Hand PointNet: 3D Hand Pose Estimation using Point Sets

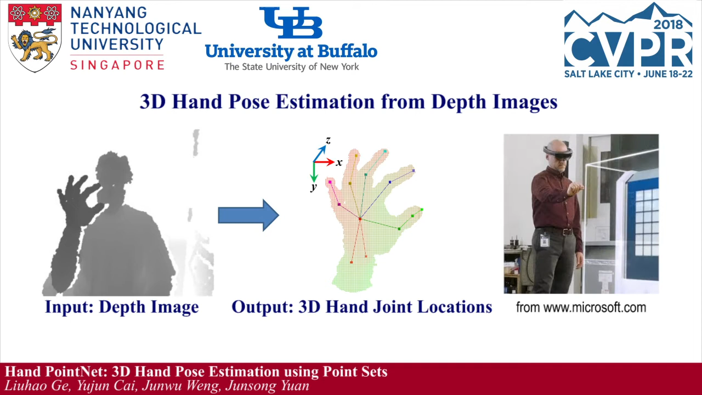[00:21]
The input is a single depth image, and the output is the 3D hand joint locations. This technology plays an important role in virtual reality and augmented reality applications.
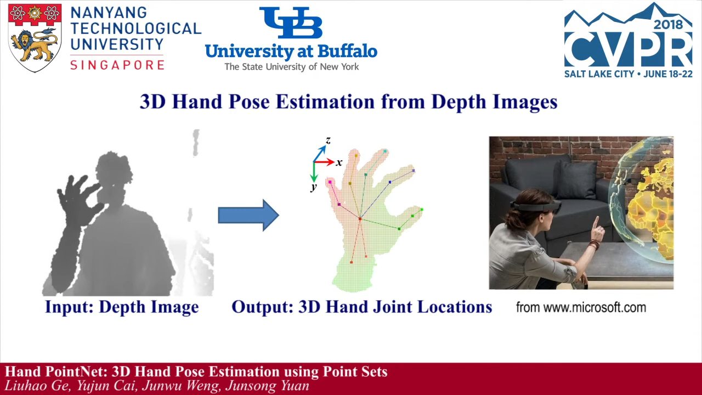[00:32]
Many of the recent 3D hand pose estimation methods are based on convolutional neural networks. However, 2D scenes taking 2D depth map as input
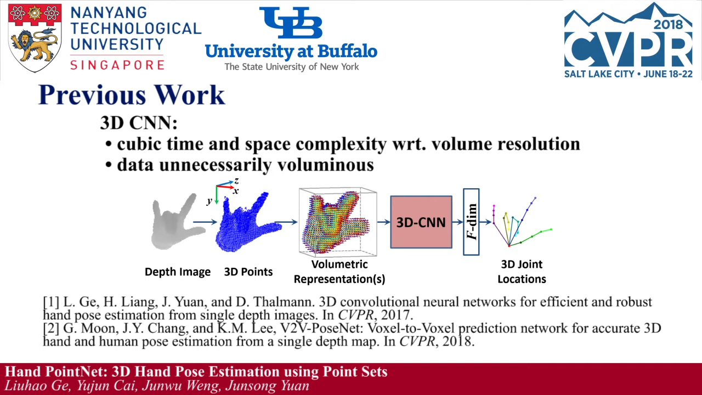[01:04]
and the volumetric representation is unnecessarily voluminous.
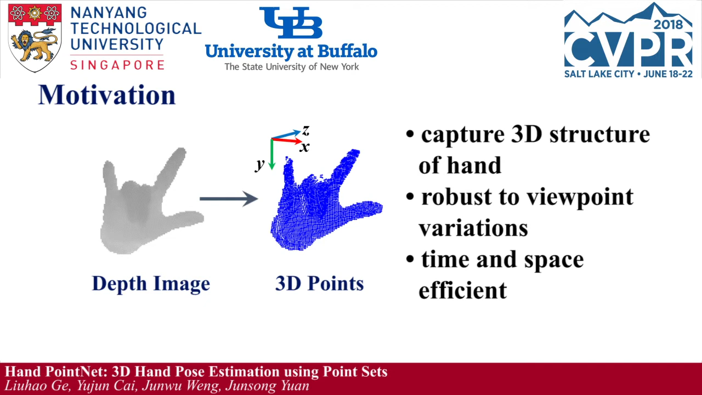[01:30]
Compared with 2D convolutional neural network, learning on point cloud can capture 3D structure of the hand and is robust to viewpoint variations. Compared with 3D convolutional neural network, direct learning on point cloud is computationally efficient.
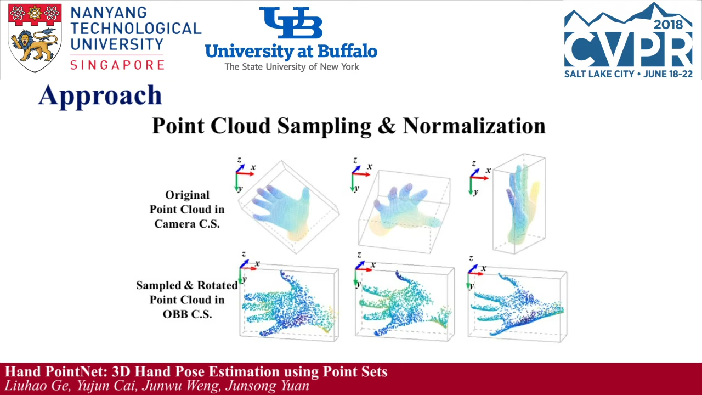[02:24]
which is tightly fitted to the input points. As can be seen, the orientations of the normalized hand point clouds are more consistent. Then the sampled and normalized 3D point cloud is fed into a hierarchical point net.